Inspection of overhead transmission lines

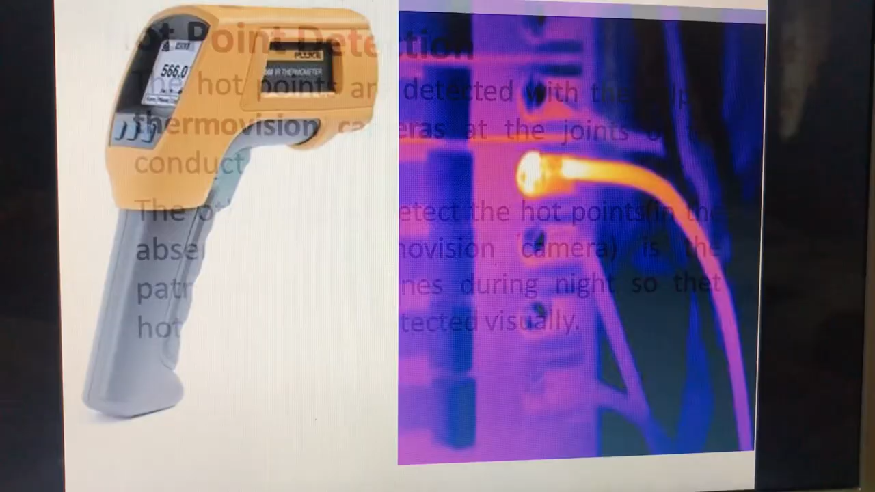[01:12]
detect हो जाएंगे with the help of a thermo vision camera आप यहाँ picture में देख सकते हैं It is a thermo vision camera Thermo vision camera और जो images बनती हैं इस पे वो कुछ इस प्रकार होती हैं जो की hot spot को detect कर लेती हैं और जो आप screen पे एक number देख रहे हैं That is the temperature, temperature of the hot spot